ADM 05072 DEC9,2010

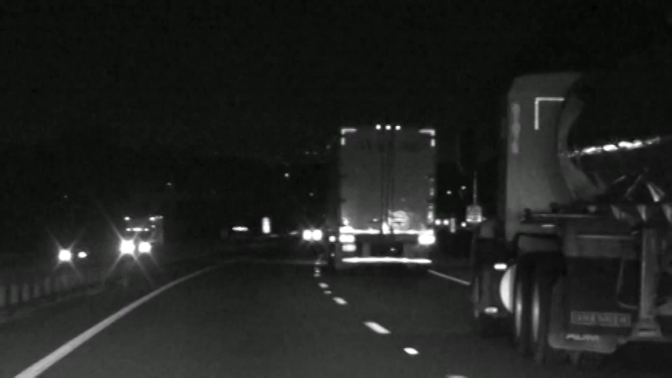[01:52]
on out of there. That's a close following distance. Take it off of that shadow line right there, the pavement.